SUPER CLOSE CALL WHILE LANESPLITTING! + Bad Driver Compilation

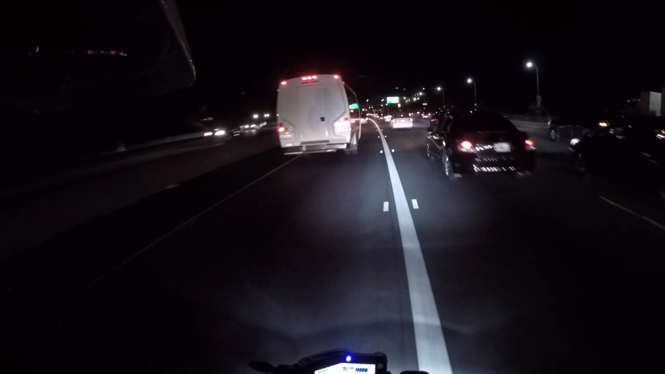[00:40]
I just said I had a bad feeling. Over a solid line and she's like, in the case it just goes like this. Like what do you want me to do? And of course the GoPro is going to make it look so, so lame compared to real life. Hopefully your angle will show better.